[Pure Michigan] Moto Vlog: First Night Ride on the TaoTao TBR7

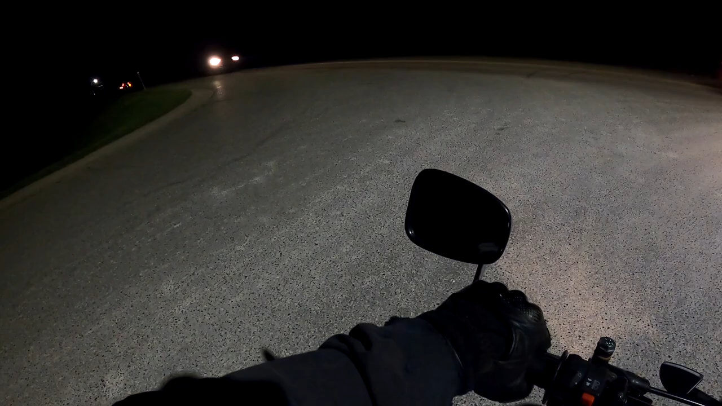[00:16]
so my headlight is aimed so low i don't think i actually need to turn off my high beams
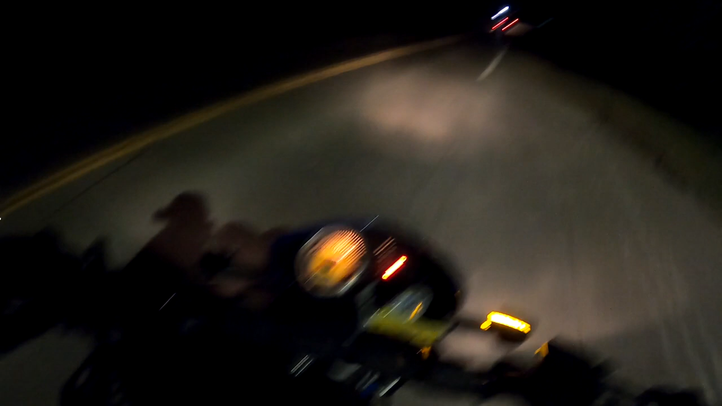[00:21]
also the high beam indicator has stopped working again all on its own that's fine i'll just have them on all the time the uh the gauge lights and the tail light didn't come on until i took off from a stop so i think maybe that they only
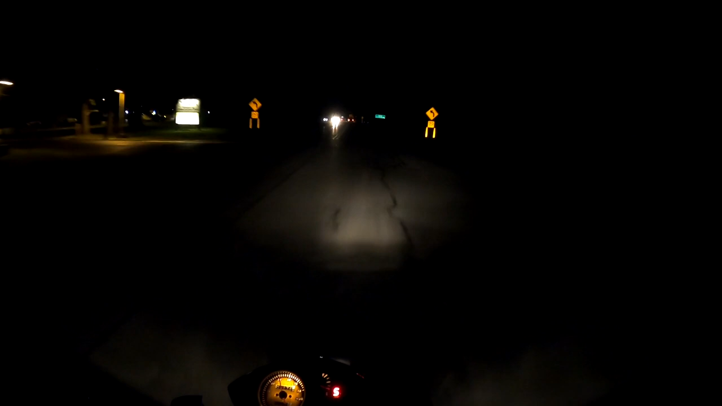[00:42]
come on if the generator is charging enough i have the idle set pretty low just so it's not so loud all the time
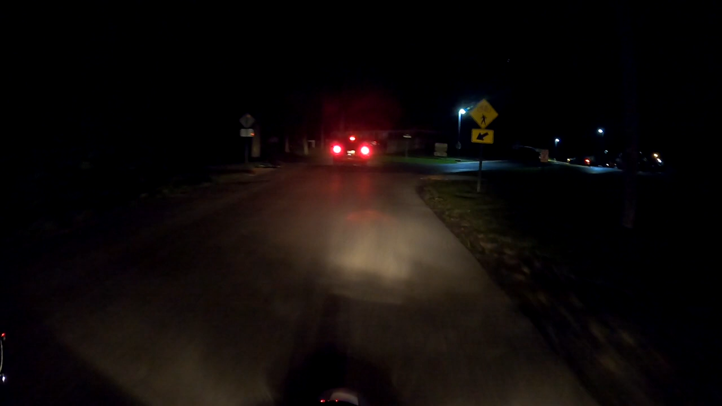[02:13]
the car behind me has their high beams on that's irritating
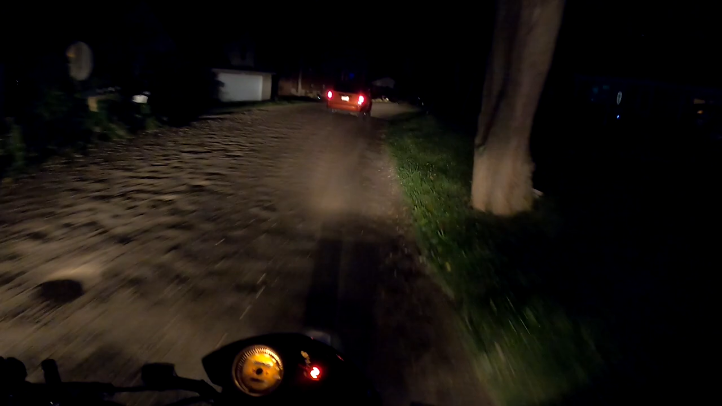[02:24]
so
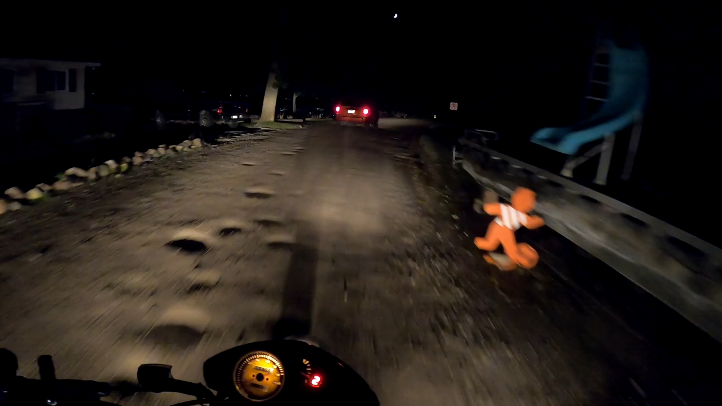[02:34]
so so so so so
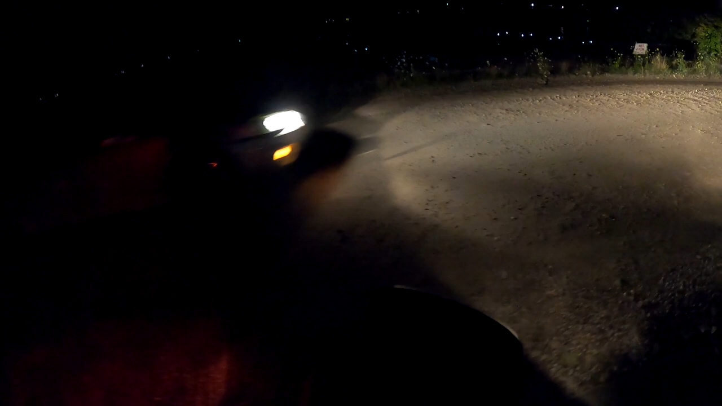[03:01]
wow that was really blinding me having those high beams in my mirror
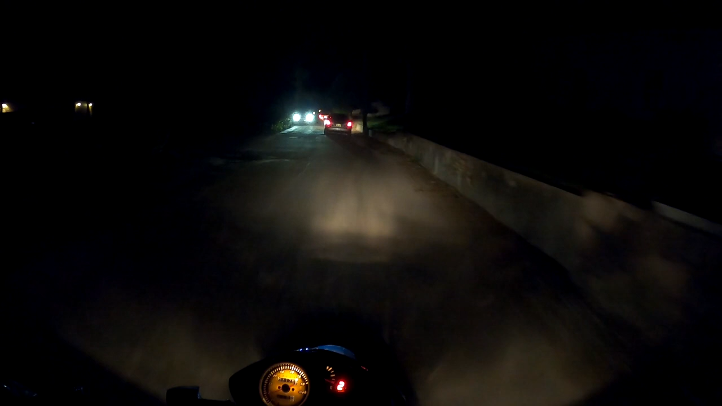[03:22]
of course i don't know if you can see this in the video because it's dark but i can just flip my mirror down it sort of just it sort of just flips down